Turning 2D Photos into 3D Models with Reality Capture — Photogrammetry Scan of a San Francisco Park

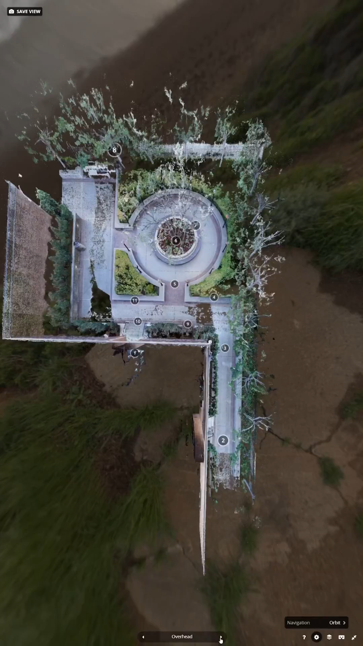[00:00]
This is a virtual reality tour of a garden nestled away in downtown San Francisco.
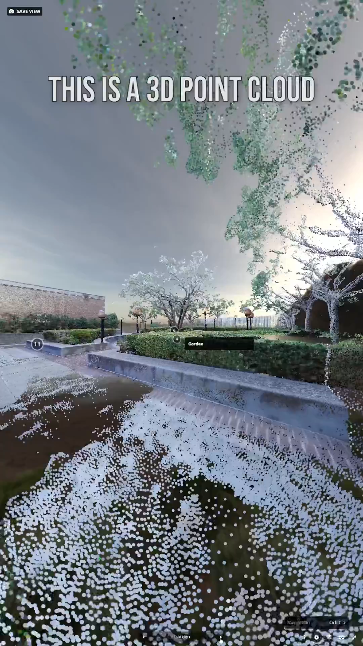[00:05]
And I love these 3D point cloud representations because they really capture the essence of a place and how this is created is with the art and science of photogrammetry.
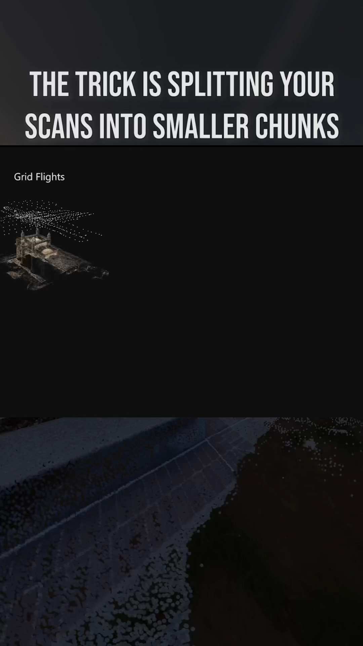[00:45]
You want to break up the world into these discrete chunks that you can easily put back and snap back together. And that's essentially what the software does.
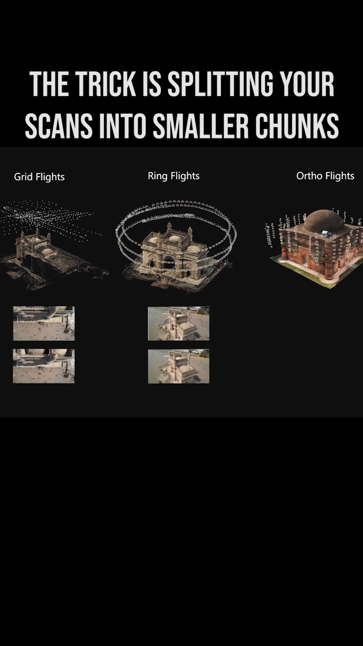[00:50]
The software has gotten so good lately that you barely need to do any manual tie points or anything like that.
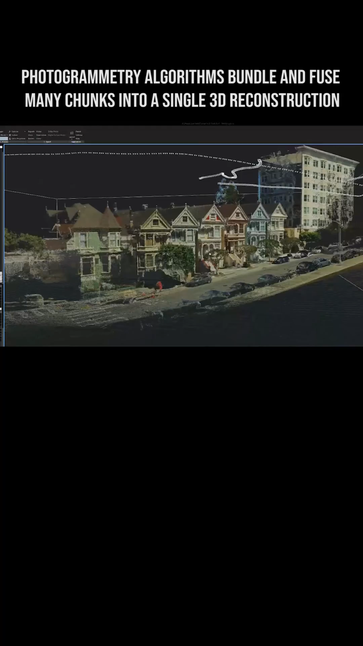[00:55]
If I had a drone, I would have probably put a quick carry on top,
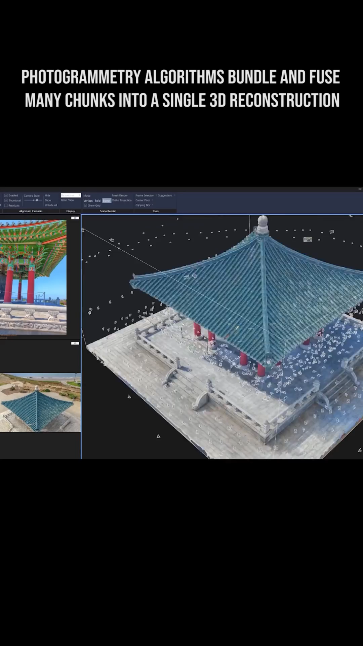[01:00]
done a quick loop up top there, but still, this really does capture the essence of a space.
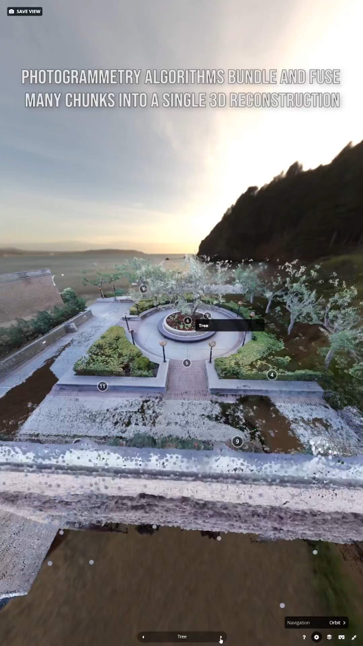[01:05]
Just photogrammetry has gotten that good lately.